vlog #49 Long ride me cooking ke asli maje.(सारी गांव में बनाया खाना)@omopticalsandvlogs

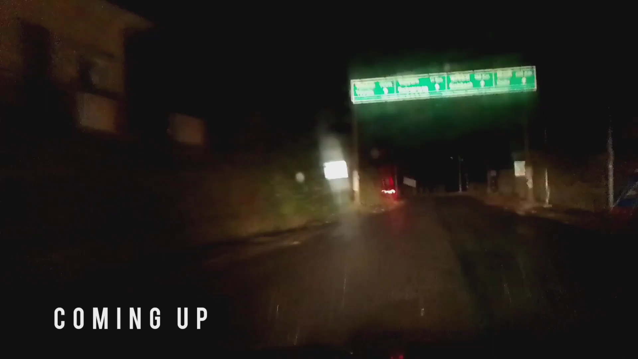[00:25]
ये देखिए वाड़ा जो है 8 किलोमीटर है, रुद्रप्रयाग 17 किलोमीटर है।
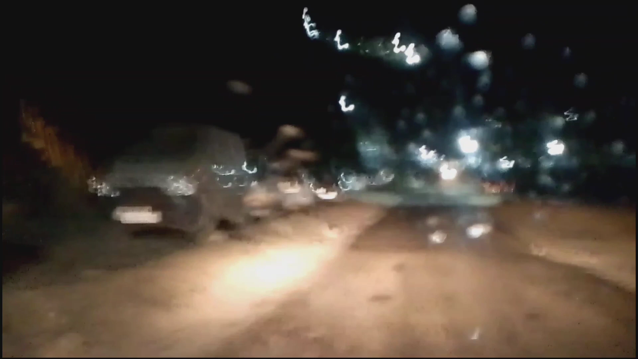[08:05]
तो और यहाँ पे जो है बारिश अब लग चुकी है, बारिश हो रही है और